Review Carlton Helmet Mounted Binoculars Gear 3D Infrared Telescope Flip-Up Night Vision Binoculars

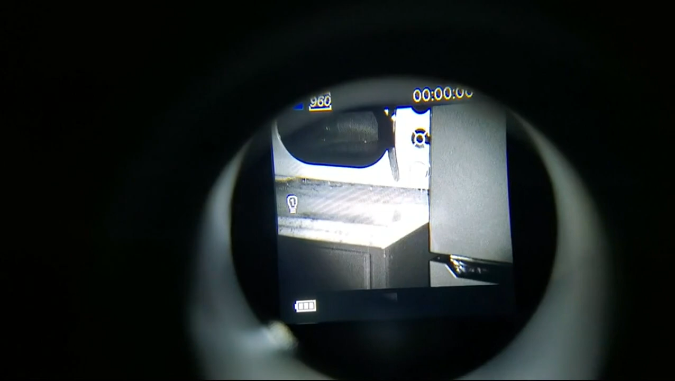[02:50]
still close it's this is close range but just to give you an idea it's the best
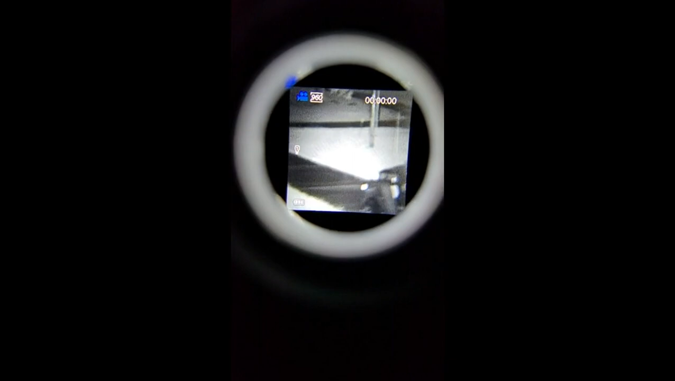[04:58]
that's with the infrared turned up to the next level or sorry started it's a hundred feet out
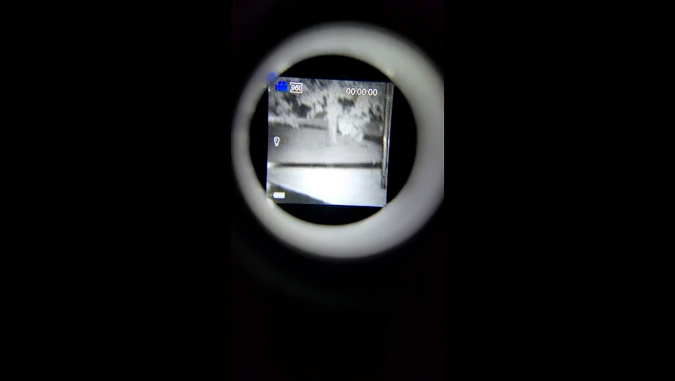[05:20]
the picture is not grainy it just looks like that on my phone
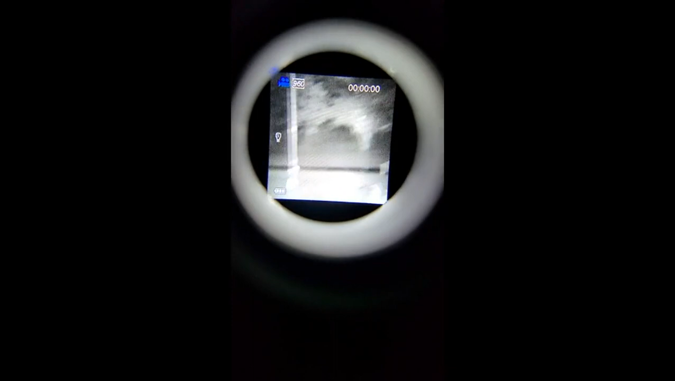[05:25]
that is i'm actually impressed no more than this thing cost i mean look at that
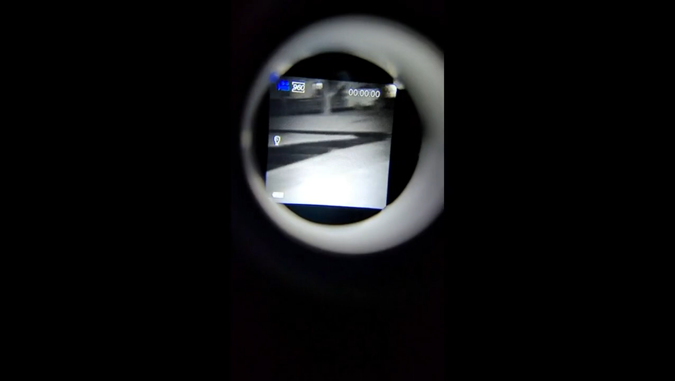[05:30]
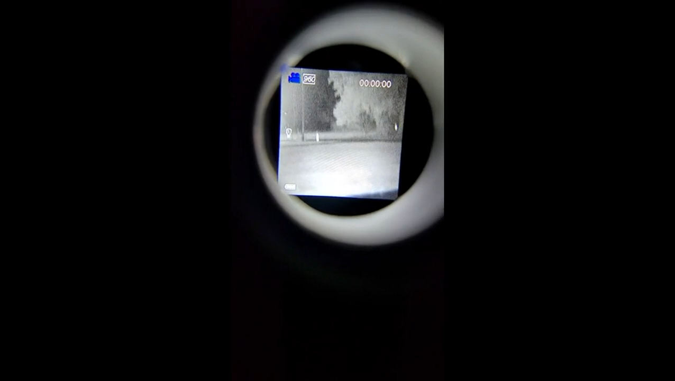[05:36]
good grief and no street lights out here either just my lamppost and my flagpole
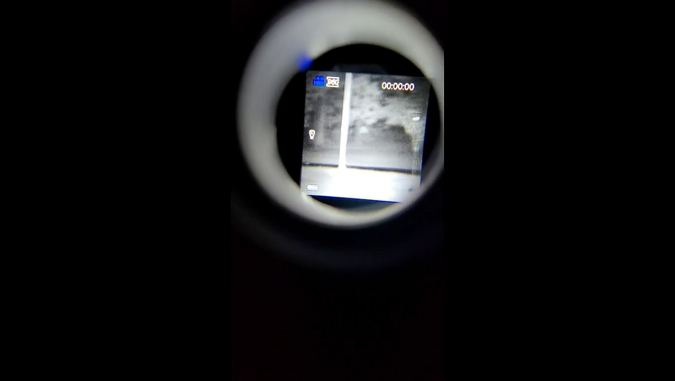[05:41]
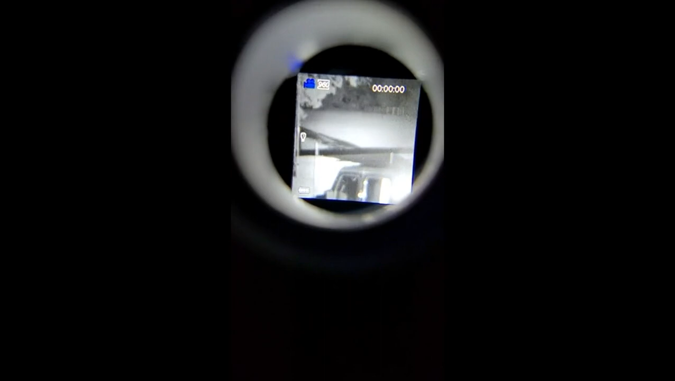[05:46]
you can turn it back off and it goes right back to color it's pretty cool i'm impressed